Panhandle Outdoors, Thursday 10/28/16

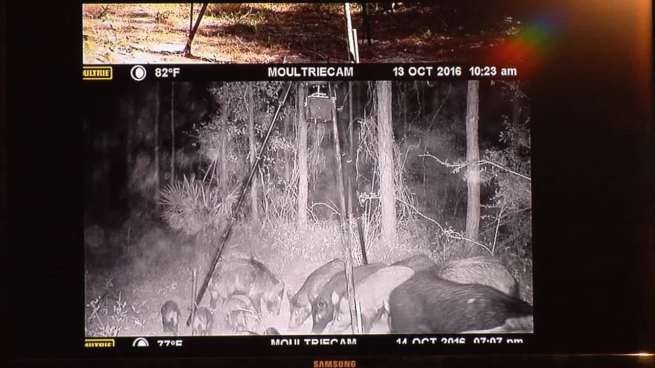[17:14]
You think they have a problem? Wow. And you think how much feed they're going to eat right there. Okay. And then the raccoons, the raccoons are smart.
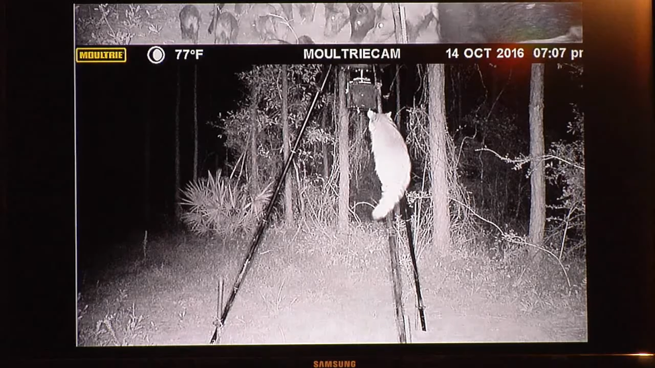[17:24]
And now, I believe what he did,
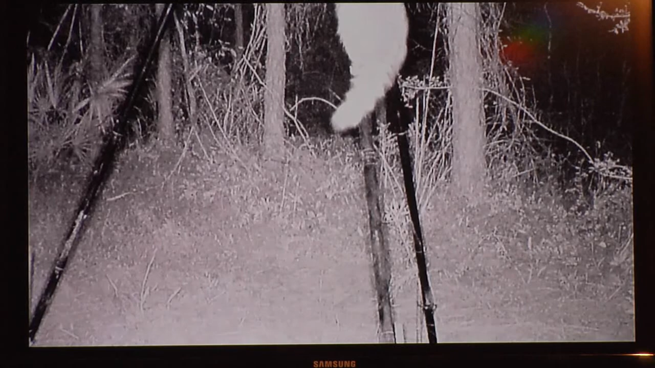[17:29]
he put some carpet around here with tacks in it to keep them off.
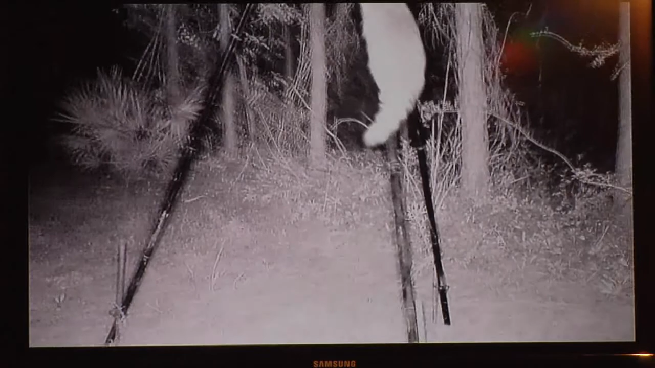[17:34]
We're going to see if that works. We're going to get a little bit more information on that. That's interesting. That's a good way to do it. All right. And a bear. They're having a whole wildlife show up there. Look at there. Look at there. On his hind legs. You think they don't smell where that's coming from?
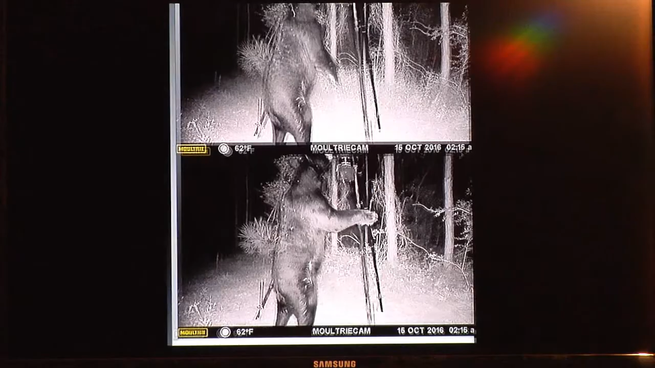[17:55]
There's another picture. Okay. Goodness gracious.
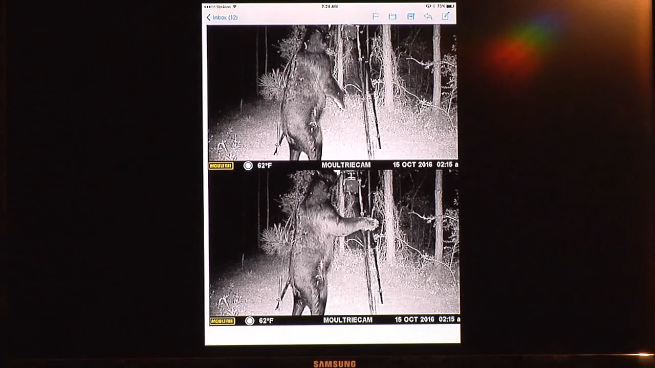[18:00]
And let's see. Is that it? Yep. Okay. That just shows you. Now, look. Bobcat, hogs, raccoons, and bear.